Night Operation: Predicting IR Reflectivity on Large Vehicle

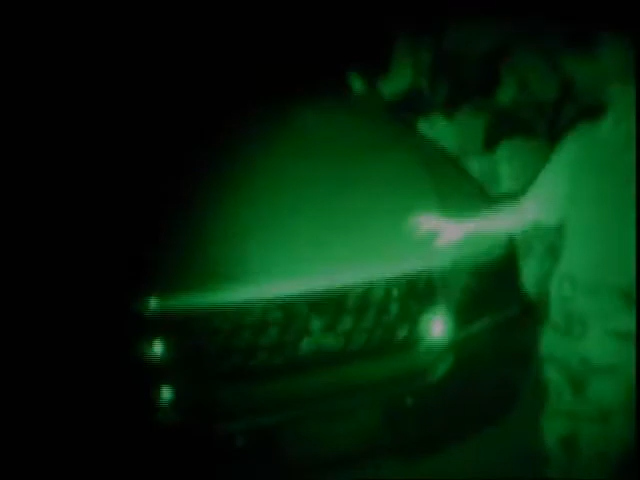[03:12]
Okay, we are now in the IR, and, Steve, I can't see much here, so why don't you tell me what you're seeing? Okay, I'm seeing bright... I need to hurt my hand so I can point it out.
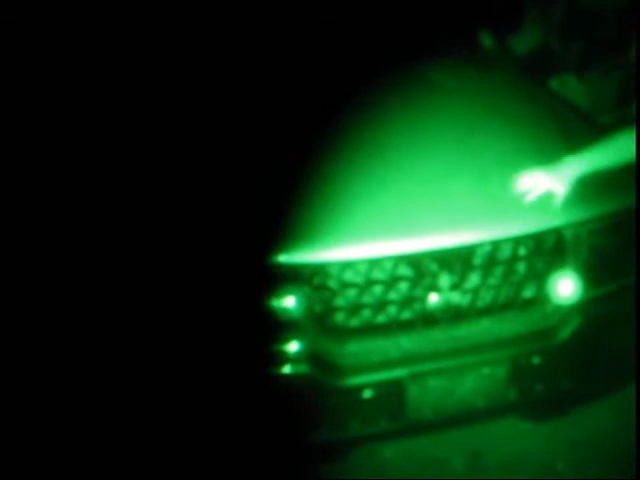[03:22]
Yeah, go down, go down with your, go down with your hand. This way or just straight down? No, no, straight down, straight down, straight down, straight down. Right, now a little bit to the, uh, to your left.
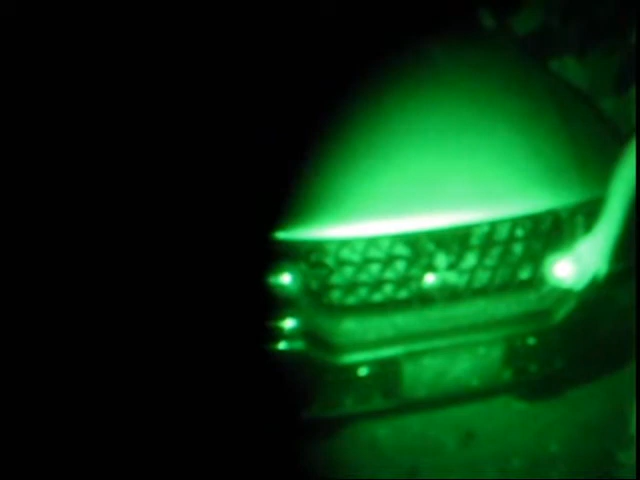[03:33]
Left, left, left, right there. No, the other way, I'm sorry, the other way. Sorry, the other way? Yeah, right there. Right there. It's, uh, you're covering it. Yeah, it's covering. It's covering. Right there, you're right on it.
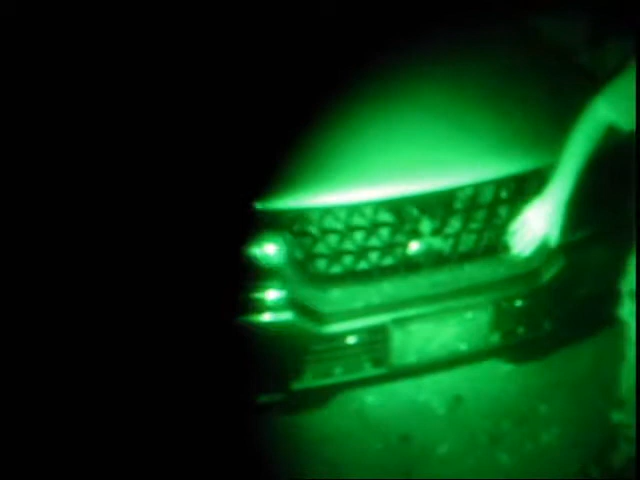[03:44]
This here? Yeah, that spot, yeah, right there, it's... Okay, this is the chrome. So, as you can see, look at the rest of the chrome here. Are there... Does the whole chrome look right, or just certain...
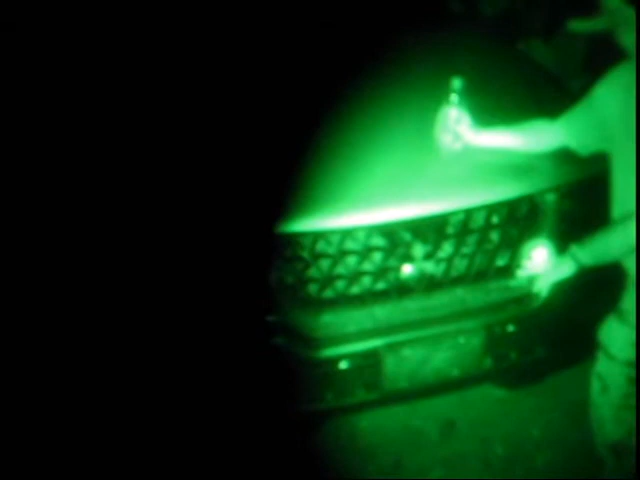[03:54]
No, no, certain spots. Yeah, does it, like, tend to be here? Uh... The temperatures? Let me, let me...
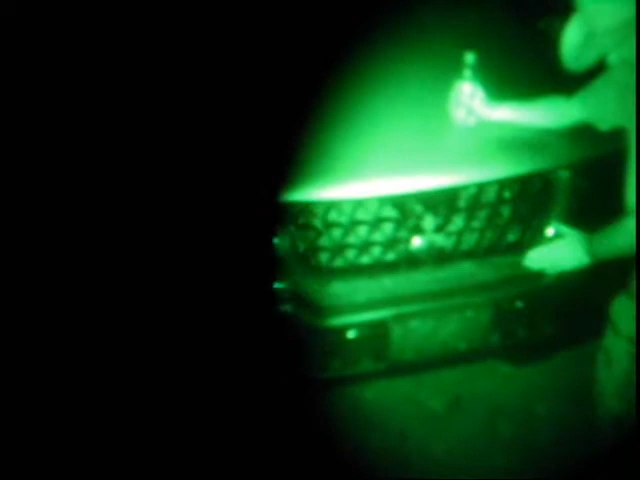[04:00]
Yeah. Under vantage point. Well, now it's gone. Okay. Did you move a little bit? No, it's... Okay. Maybe I did. Maybe residual veil on my hand. Yeah.
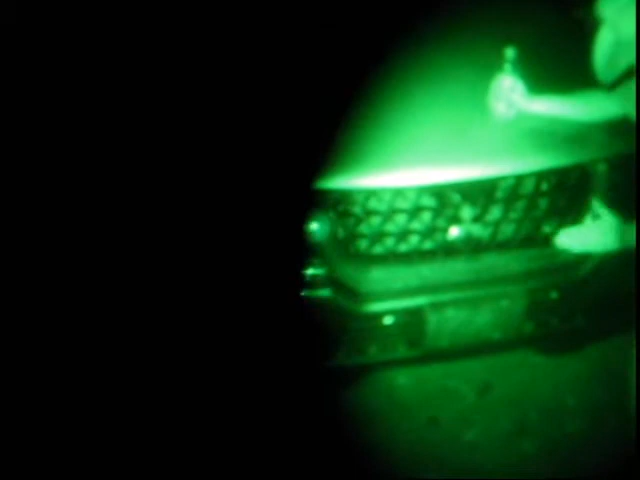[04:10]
The veil got a stealth. Okay. Okay. What else? I want to step away.
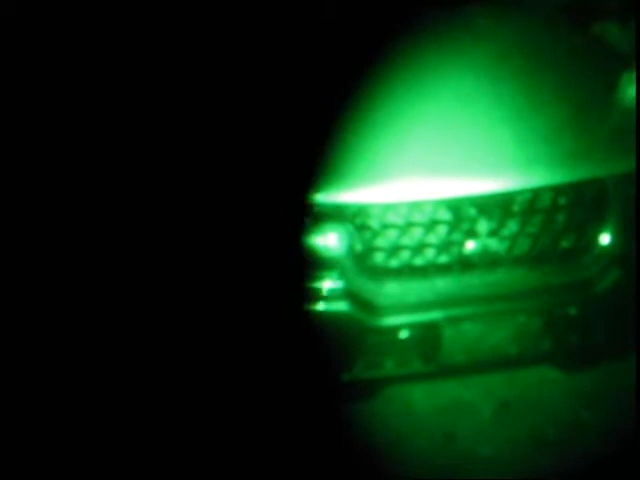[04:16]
Uh, right in the center. Okay. Go ahead with your hand. Right that center to the grill where that Mitsubishi... Yeah, right there.
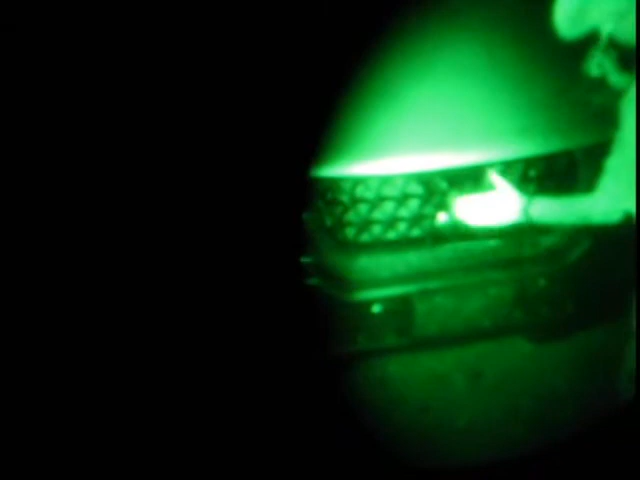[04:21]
You see it? Well, just one little spot to the left, left, left, left. Right there is this one little spot. A little bit higher.
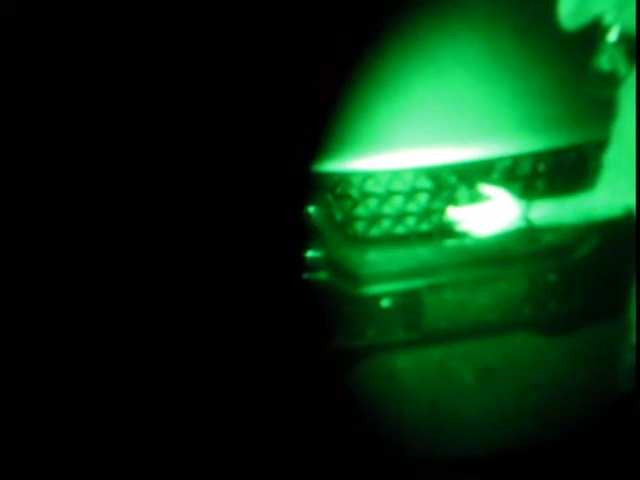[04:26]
Right there. Right here? Yeah. Okay. I don't know. Maybe you missed... I don't know.
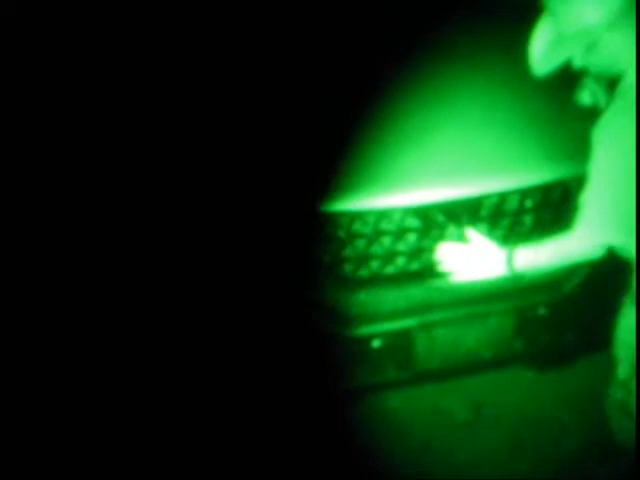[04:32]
We'll have to... We'll take a look at it, but... Okay, so you see that? What else? How do the lights look?
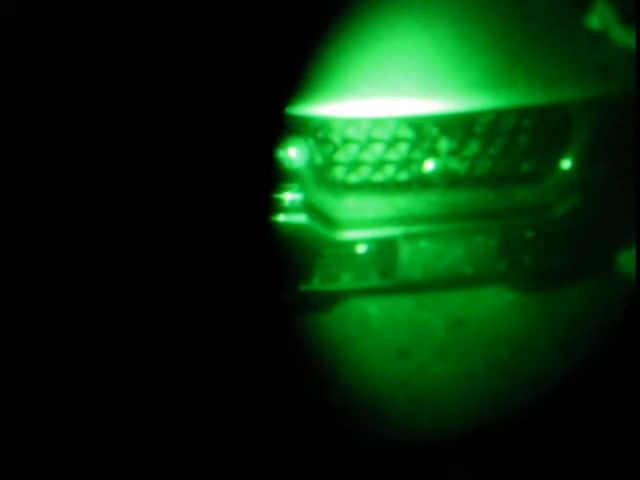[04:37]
Do you see much coming from the lights? No. Okay. Do you have a plate cover on the front of this? Yes.
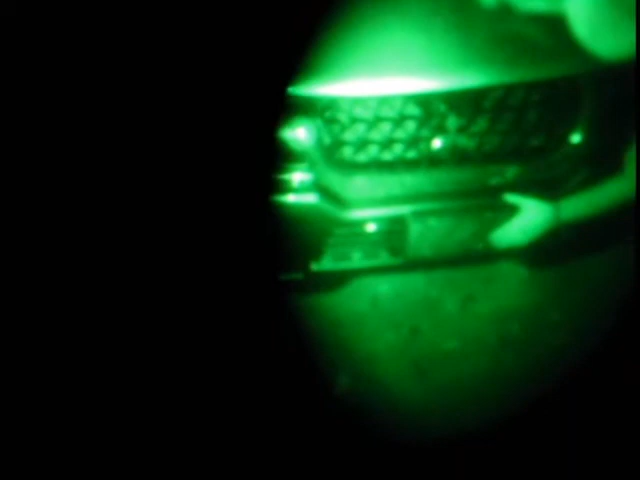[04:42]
Okay. This is... What's on here? Laser shield again? Uh, laser shield with veil. Okay.
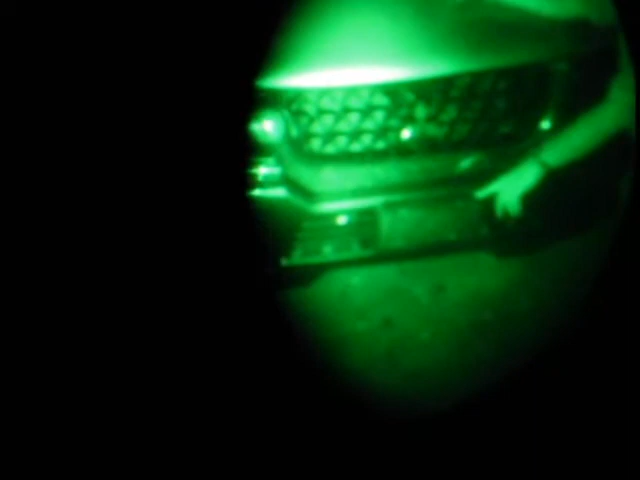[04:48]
Does it look darker than the reflective tape that you had? Or the... Oh, yeah, yeah. It's no comparison. Okay. So there you go.
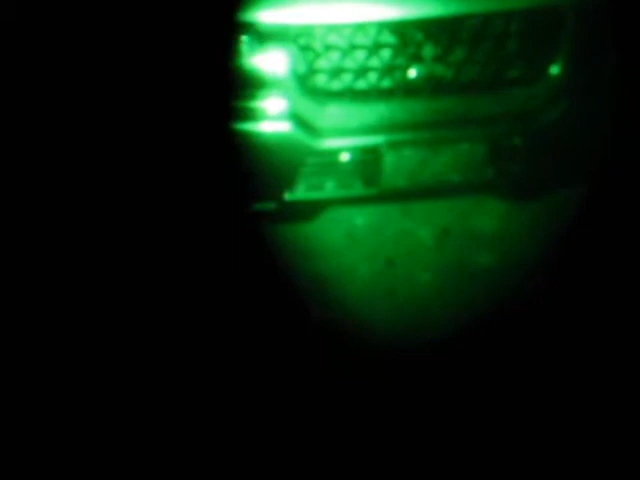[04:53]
So we've already demonstrated that. How about the, um, screws? Do you see the... No.
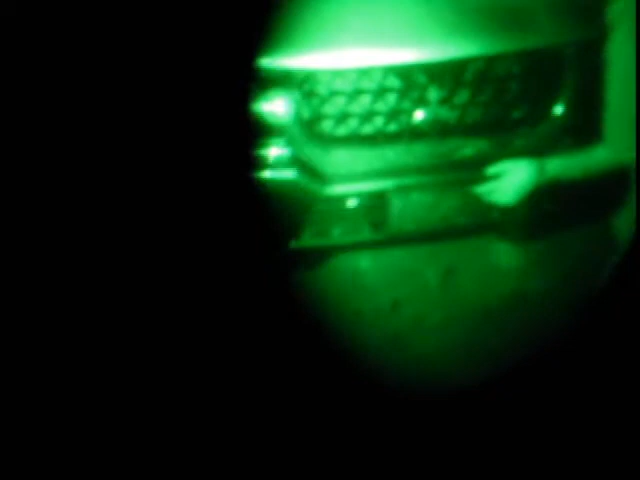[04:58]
I can't really see those too much. Okay. I'm surprised. I'm also seeing the LaserPro Park heads.
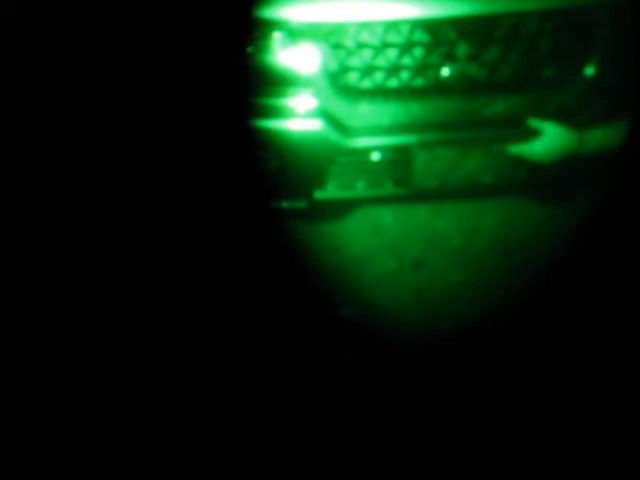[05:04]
Those are, uh... Where are they? Uh... Here?
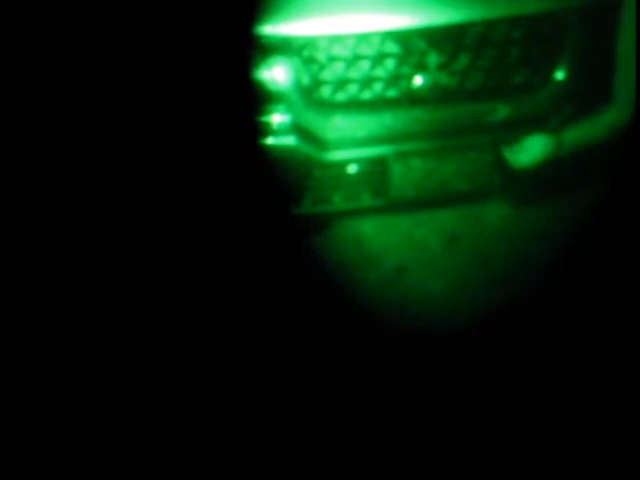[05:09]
Well, that one I'm not seeing, but... That's the LaserPro Park. LaserPro Park? Okay. Yeah.
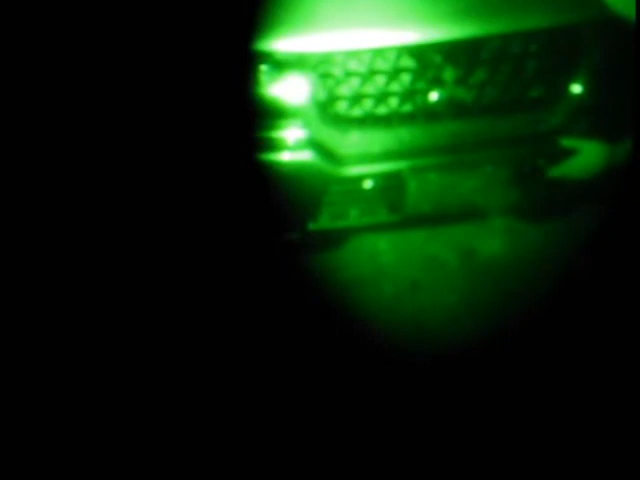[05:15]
The other... Yeah, just... There's two heads, like, right there. There's one head there, and there's one head on the other side, right there. Okay.
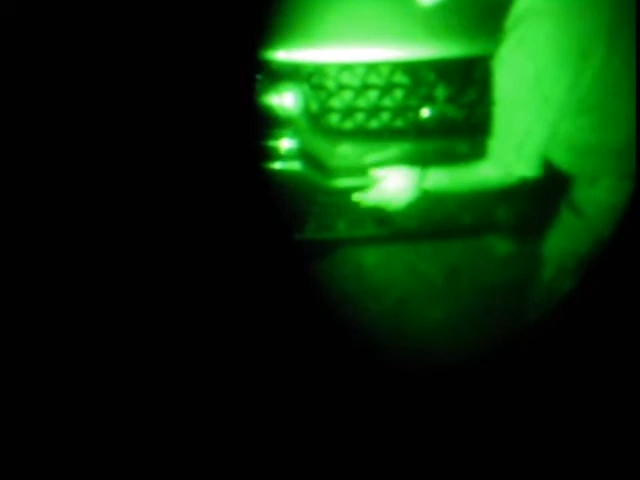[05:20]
Okay. But again, if they're actively being used... Yeah, they are. I think that's a problem. Okay.
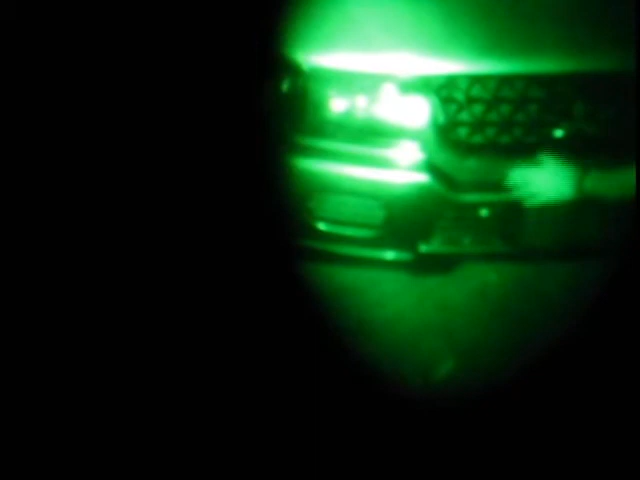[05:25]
I'm gonna move away from... And that's... See, not much going on here. This is a black painted grill, right?
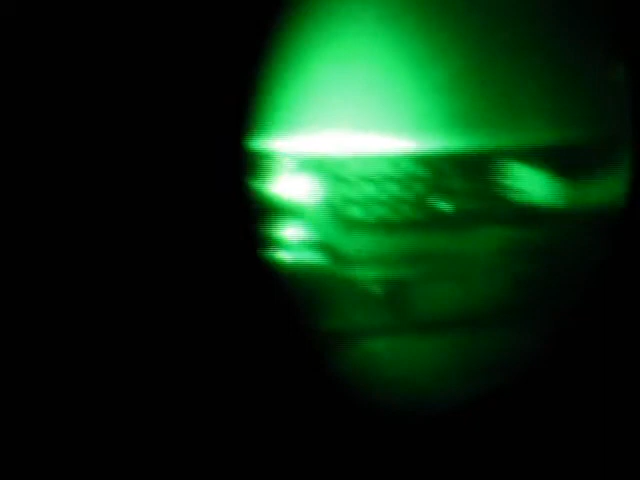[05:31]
So it's not chromed here. So you're not seeing much coming back here? No, no, no. That's a good sign. What else?
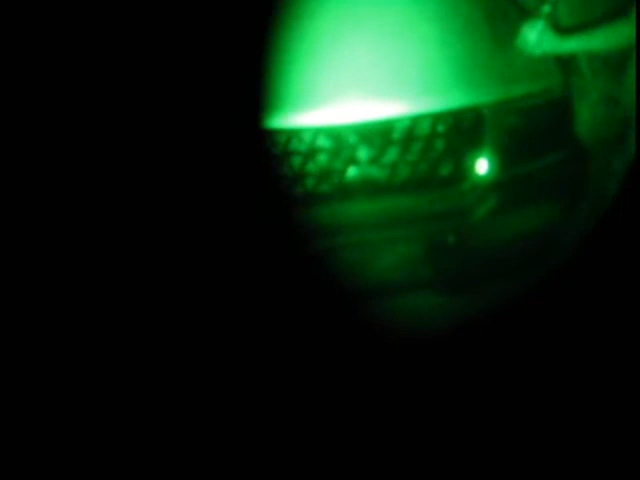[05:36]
That's pretty much it. That's the paint off to the car here like you did with your car. You have another sticker. Yeah.